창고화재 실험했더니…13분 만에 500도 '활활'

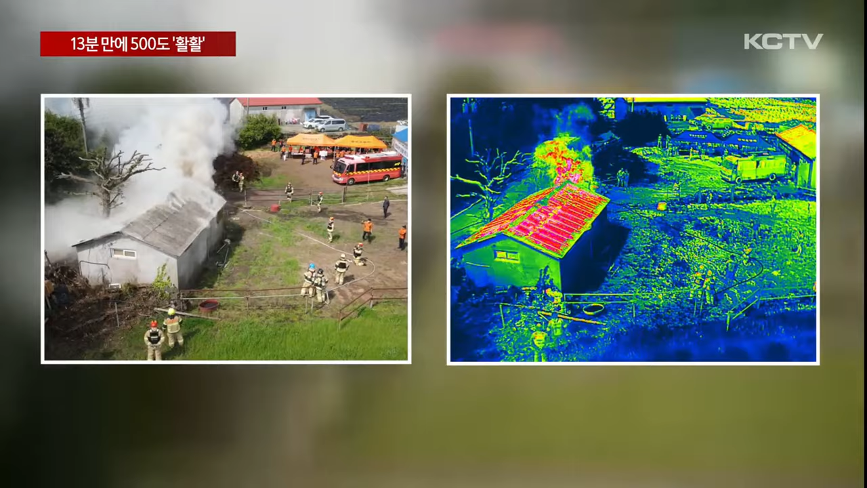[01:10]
열화상 영상으로 관찰해보니 건물 내부 온도가 급격히 상승하는 걸 확인할 수 있습니다.
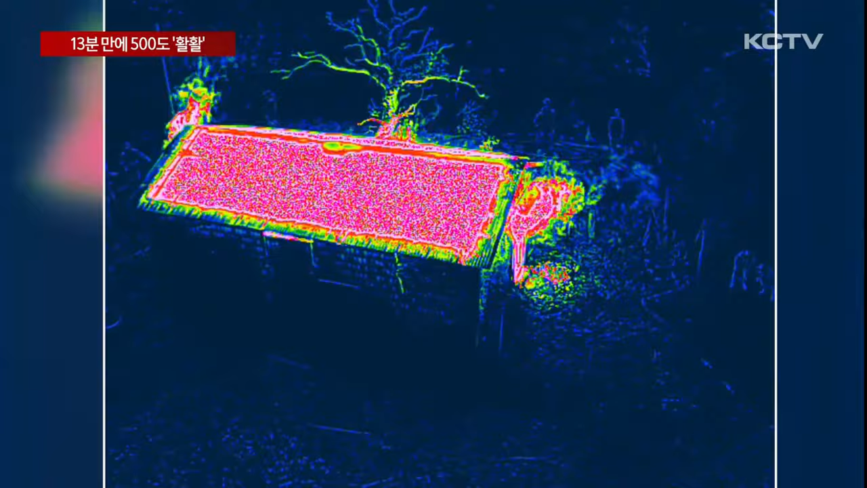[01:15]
불이 시작된 지 13분 40초 만에 밖으로 분출되는 연기의 온도는 500도에 달합니다.
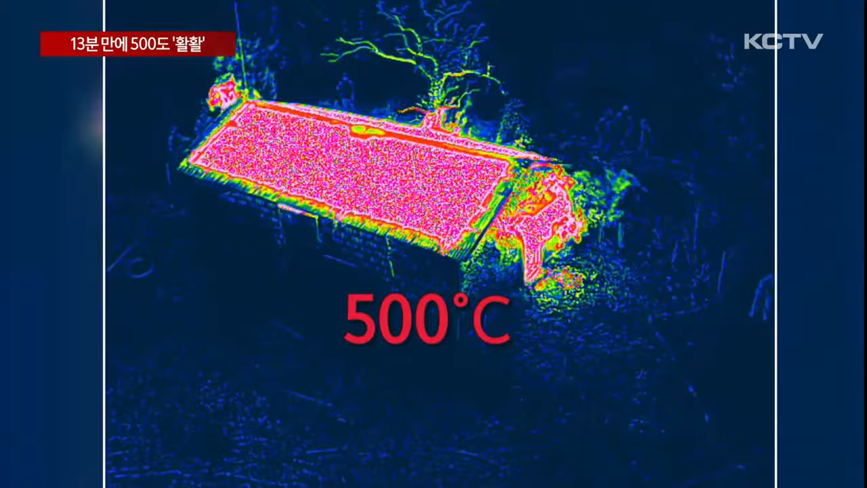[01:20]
콘크리트 강도가 절반 수준으로 약해지면서 무너질 수 있는 화재 온도에 다다른 겁니다.